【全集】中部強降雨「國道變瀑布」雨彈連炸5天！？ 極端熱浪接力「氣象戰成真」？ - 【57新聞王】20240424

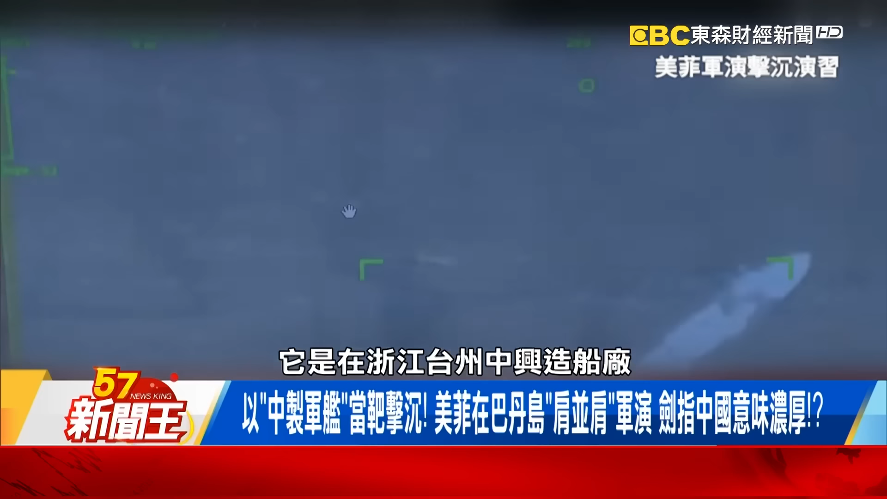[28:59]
它是在浙江台州中心造船廠出廠的一艘運輸艦卡里拉雅符號